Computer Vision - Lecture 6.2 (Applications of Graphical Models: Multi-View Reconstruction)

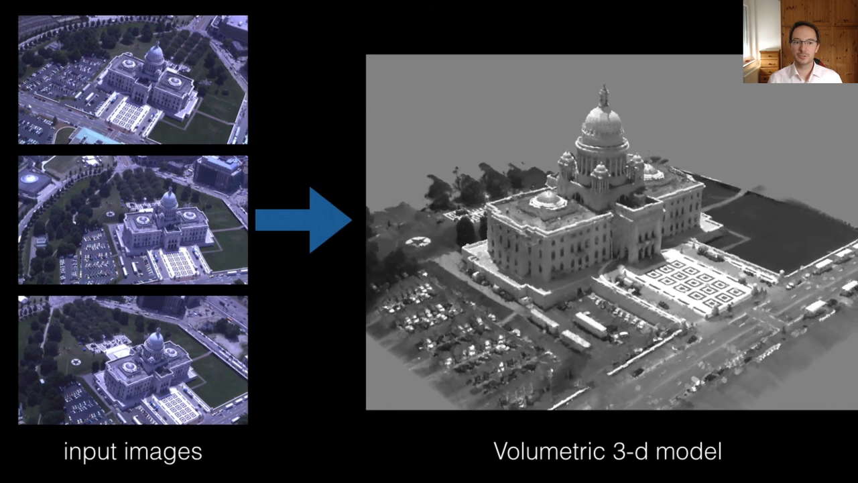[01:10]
And we want to develop a model now that allows for inferring such a 3D volumetric representation as we can see here on the right-hand side, or for inferring depth maps from that
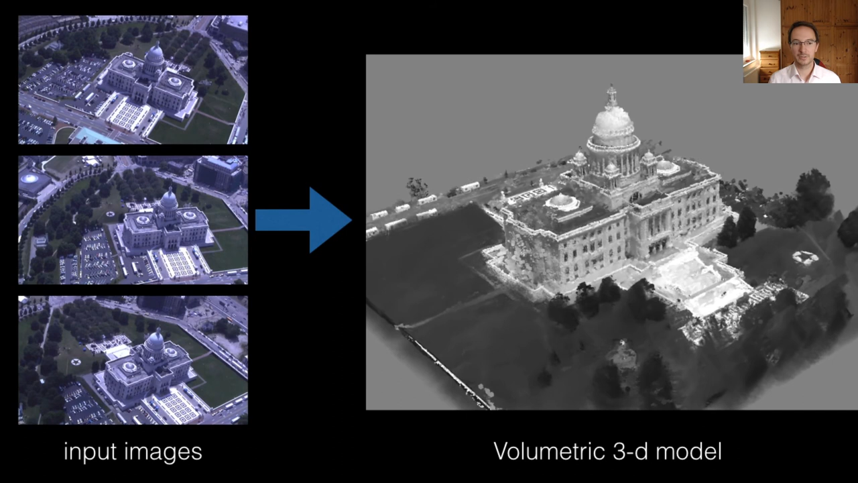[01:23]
set of input images that we have observed.
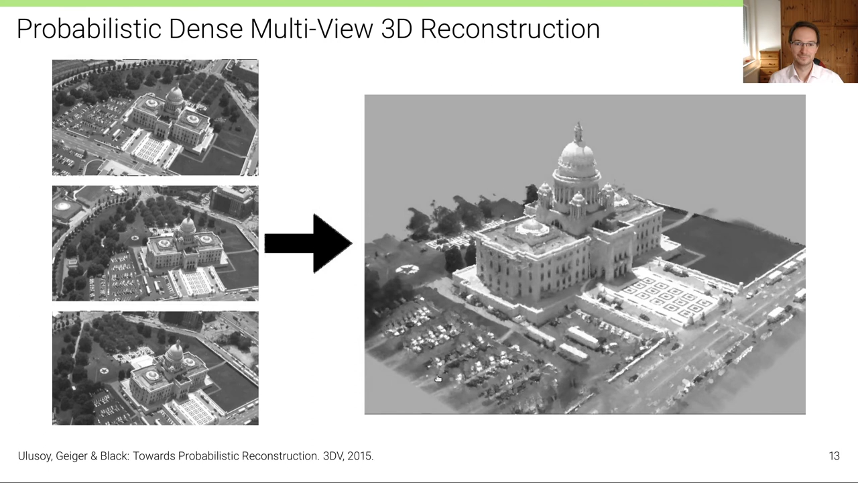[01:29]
Now, even for using many more cameras, image-based 3D reconstruction can still be a highly ill-posed problem. For example, in the context of textureless areas. So here's this green area that has almost the same color everywhere. And if we look at that scene from multiple different viewpoints, in this case, from two different viewpoints, then, so this is a side view.
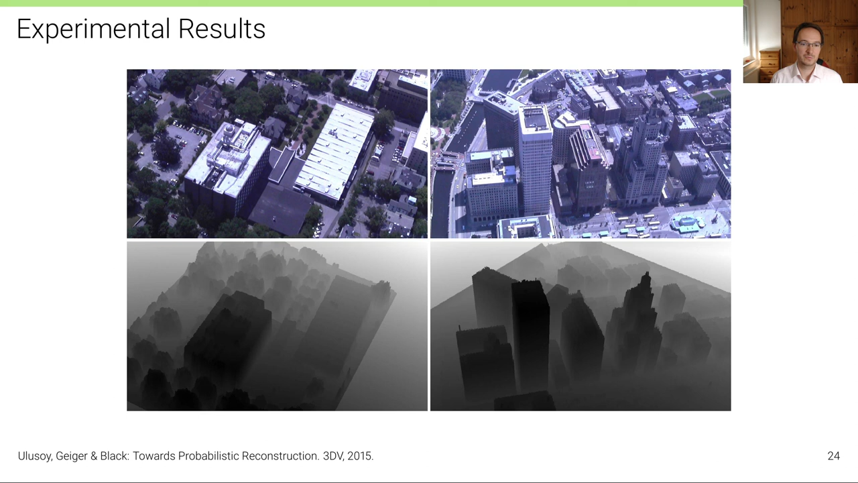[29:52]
Providence, and capturing images of that city, and at the same time there was a LiDAR that was measuring depth so that that accurate ground truth depth or relatively accurate ground truth depth was available for evaluation. So this is what you can see here. At the bottom is the ground truth depth. And so this algorithm, compared to previous algorithms, local algorithms,
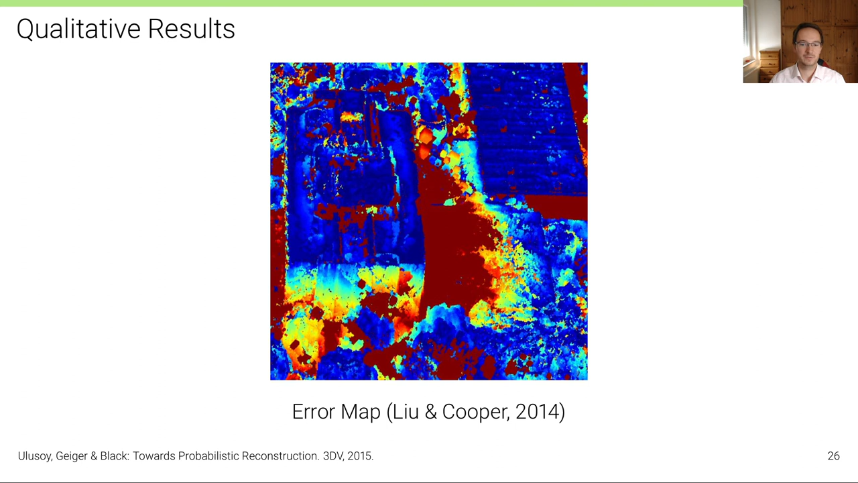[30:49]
So the error map is a colored visualization of where errors are large and where errors are small. Blue means small errors, red means large errors. And these red regions here typically correspond to textless areas. And so in these areas, the space optimal prediction is better.
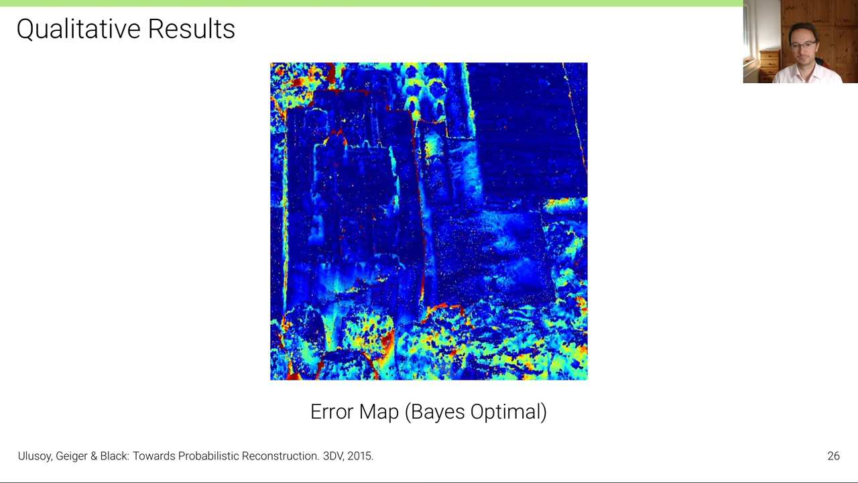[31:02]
It produces less error. And here's a video of the results.
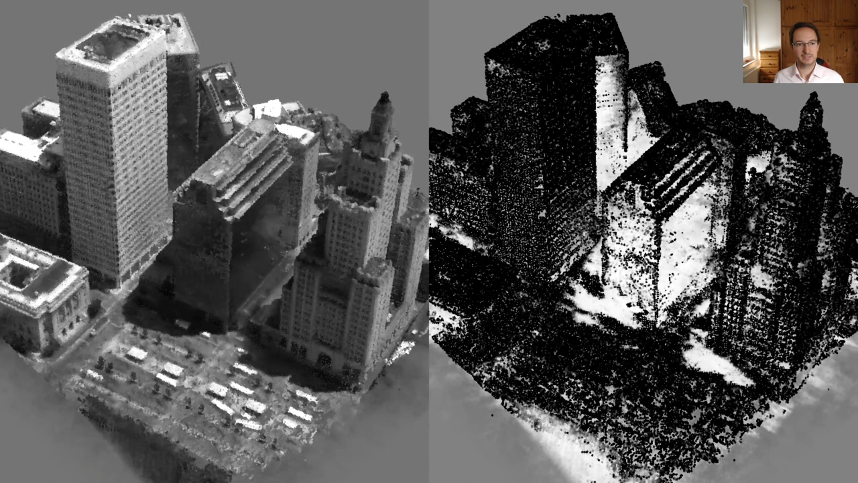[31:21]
And what you can see here is that depending on the building, there is a good reconstruction possible or not. So here's a building with a lot of texture. It's easy to reconstruct. So we have a high certainty also for these voxels to be occupied. But here there is a building with a mirror-like facade where the appearance model completely breaks down.
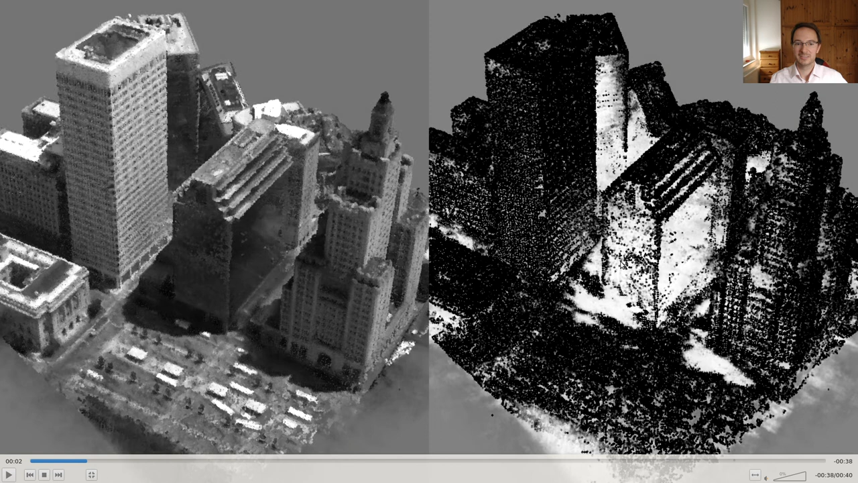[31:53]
And while this algorithm is not able to reconstruct that, at least it knows that it's not able to reconstruct that because it exposes the uncertainty, which is illustrated here by this white area.
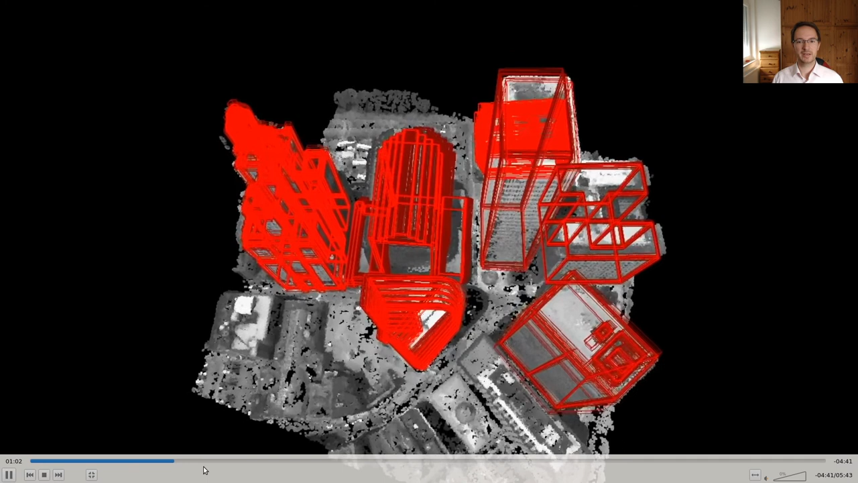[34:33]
but then once you have a reasonable initialization, then you can get results like this,
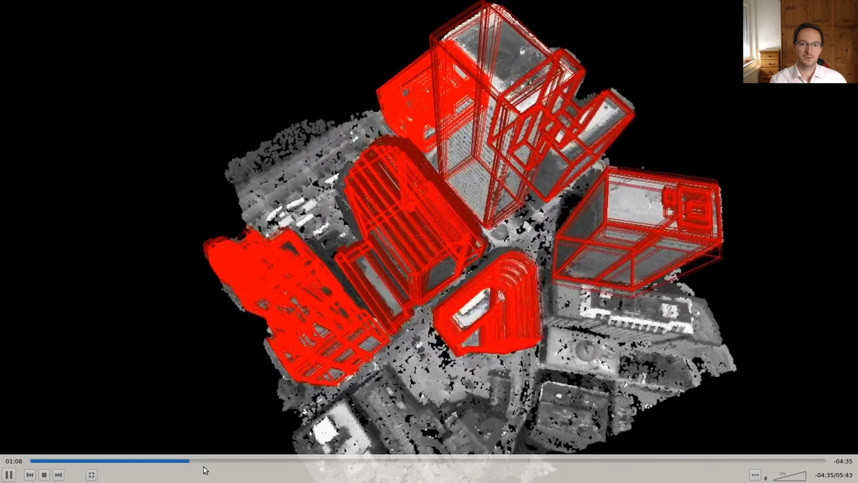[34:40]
where you have now inferred not only the appearance and the geometry, but also the type and pose and geometry of these objects in the scene.
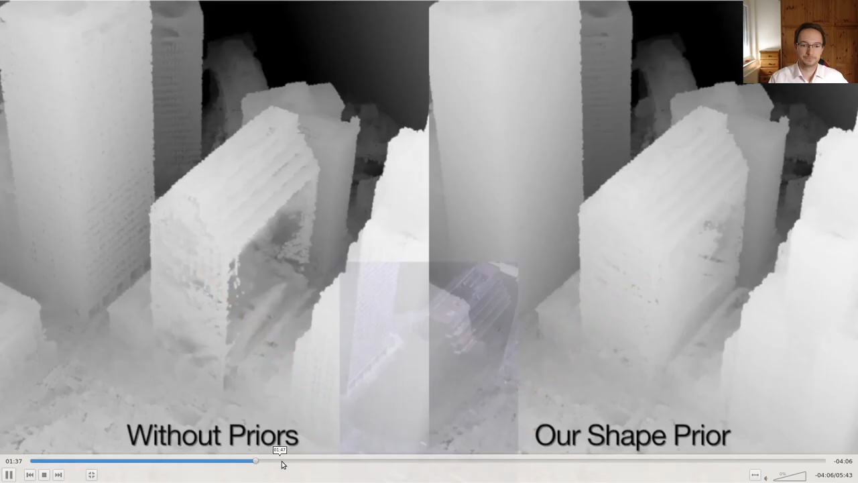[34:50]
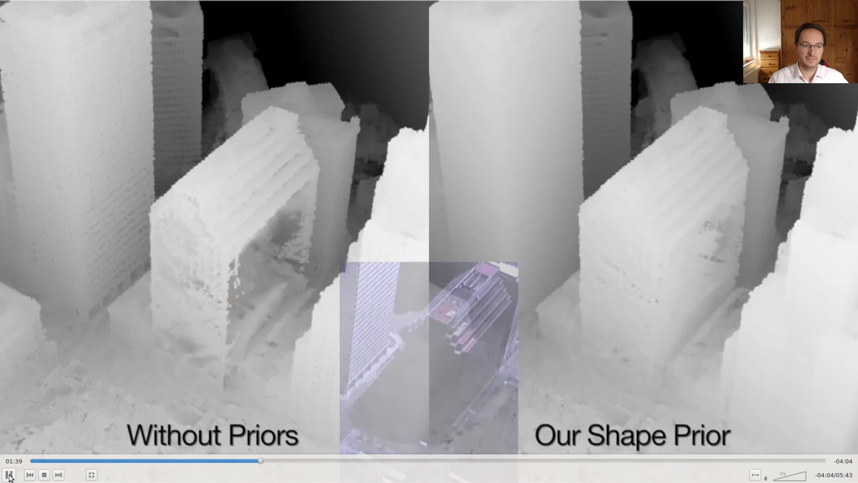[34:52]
And what you can see here, for example, for this particular building that we have seen before, where there's a lot of ambiguities due to this mirror facade,
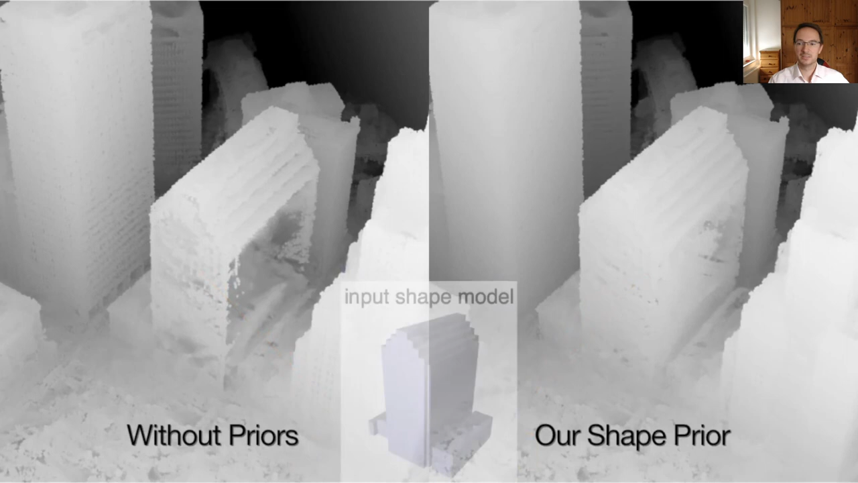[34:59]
that this building can be reconstructed a little bit better, at least with this method.
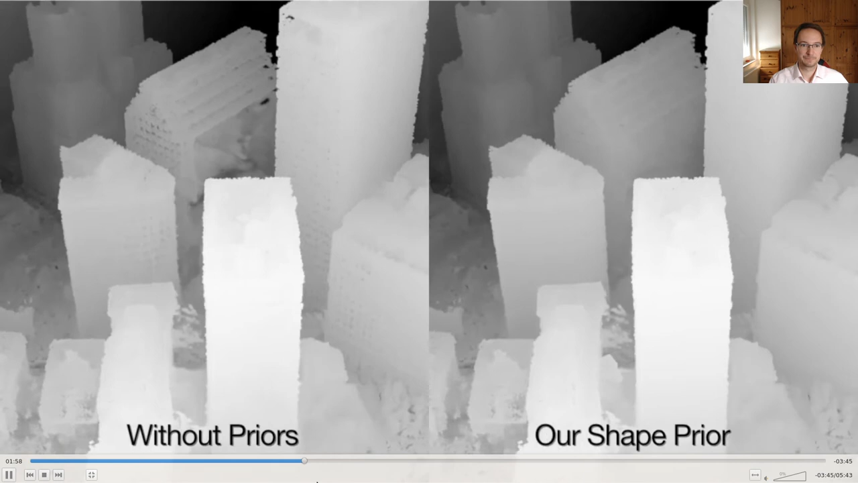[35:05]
So here you will see the rendered depth maps.
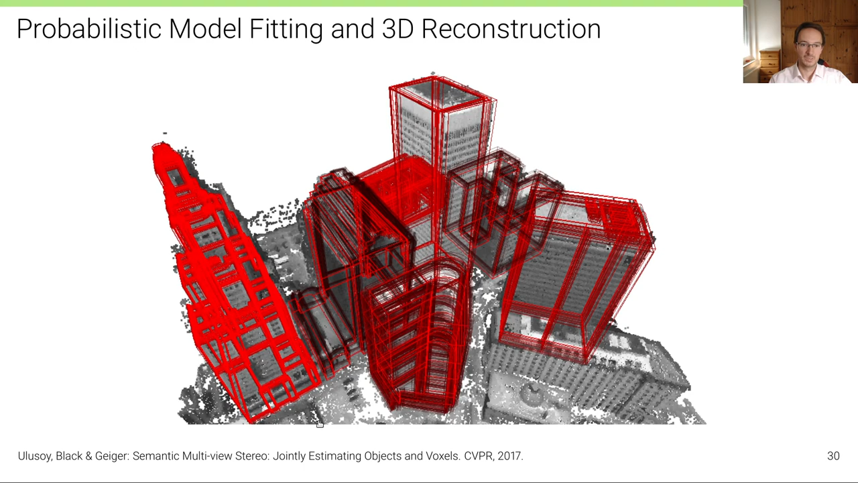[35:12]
To summarize, probabilistic multi-view reconstruction, at least this particular model here,